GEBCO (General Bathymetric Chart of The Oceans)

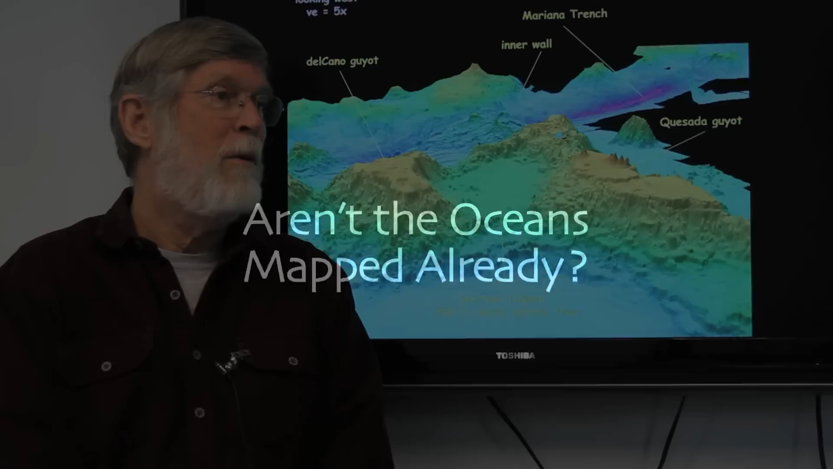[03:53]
Not at all, not at the resolution that you see the details of what's there. It's been mapped by technique of satellite altimetry,
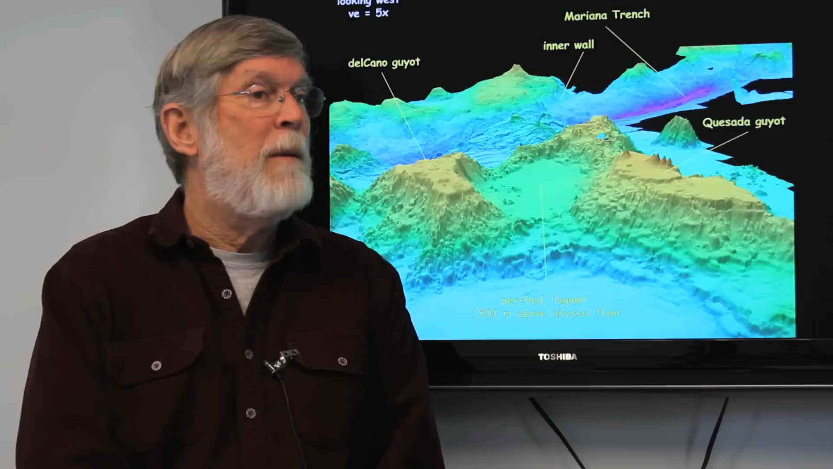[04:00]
but that only gives you one depth sounding every two kilometers. We need to map it to see the details like you're seeing here in this image.